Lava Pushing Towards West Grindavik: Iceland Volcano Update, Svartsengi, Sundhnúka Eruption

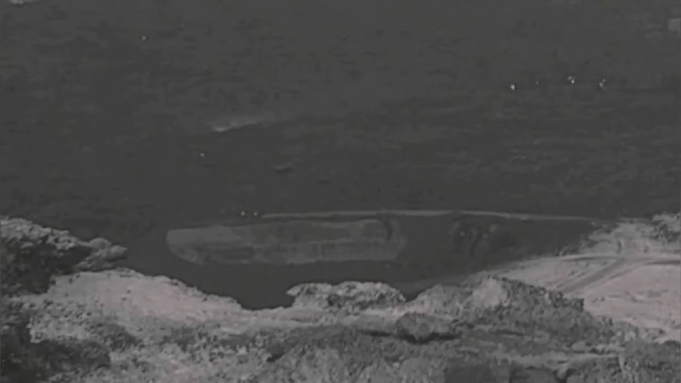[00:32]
Mail hole quarry was filled up through this barrier directing the lava toward the west. Notice emerging the deep source of this magma eruption is at the depth of 15 kilometers so it may continue.